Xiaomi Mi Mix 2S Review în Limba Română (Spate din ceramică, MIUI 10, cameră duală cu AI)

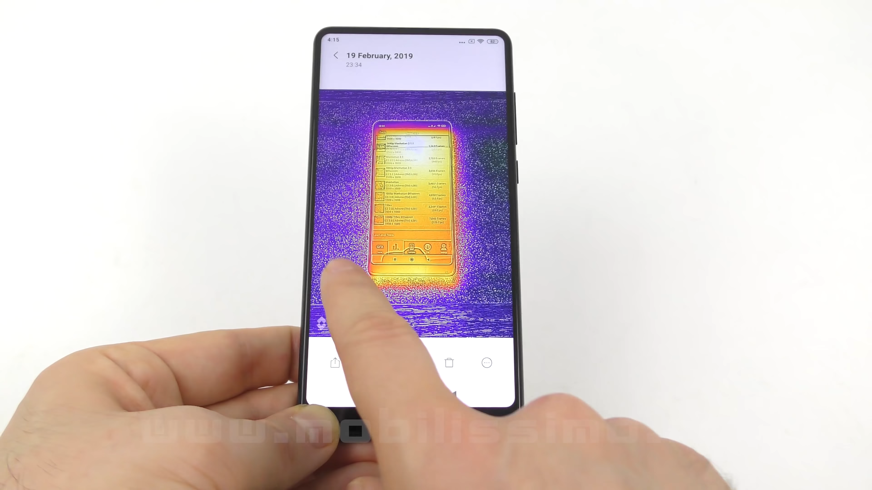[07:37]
Deși din nou nici urmă de supraîncălzire Ca de obicei avem și o hartă termică A telefonului
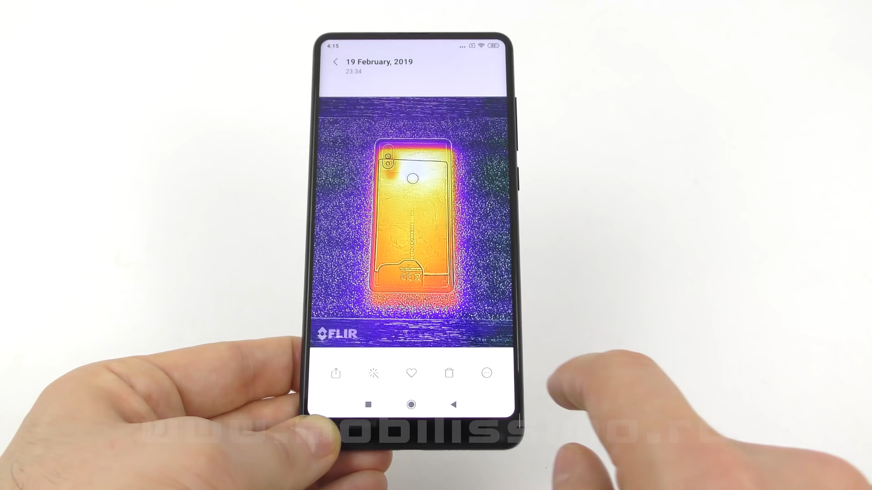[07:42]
Realizată cu senzorul special FLIR Al telefonului CHATES61 Și vedeți o disipare bună